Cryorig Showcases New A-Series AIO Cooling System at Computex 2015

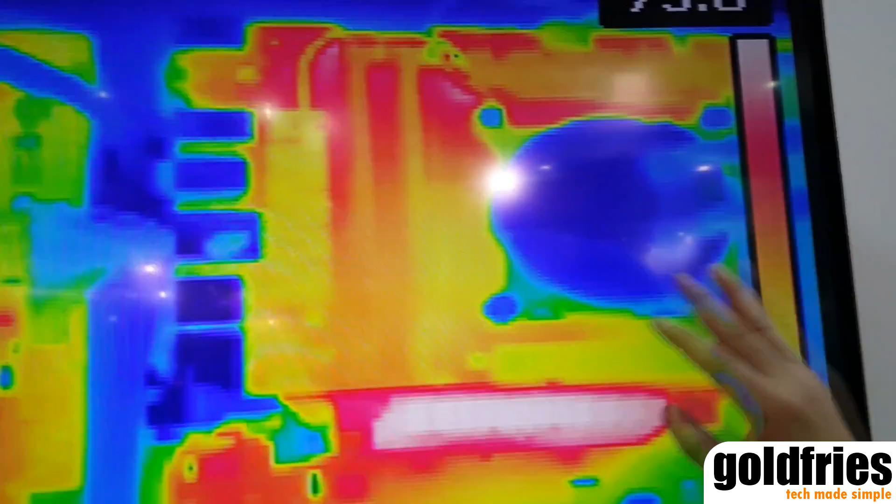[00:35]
the components compared to the traditional closed-loop cooling unit. And temperature differences can go up to around over 10 to 20 degrees Celsius.